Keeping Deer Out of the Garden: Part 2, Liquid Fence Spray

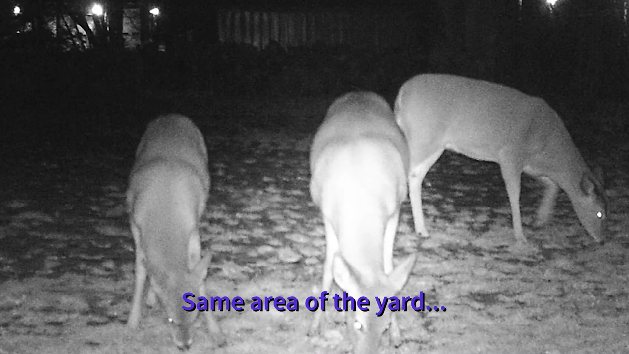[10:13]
Here's a trail cam of that same part of the yard. These things are everywhere. So they're a menace. They really are. But this stuff does work. And so I show the pictures of the deer just to sort of reaffirm that we have them around, unfortunately, but it is effective. So thank you for watching. If you have comments, please leave them in the comment section below. And if you enjoy our content, please subscribe for more videos.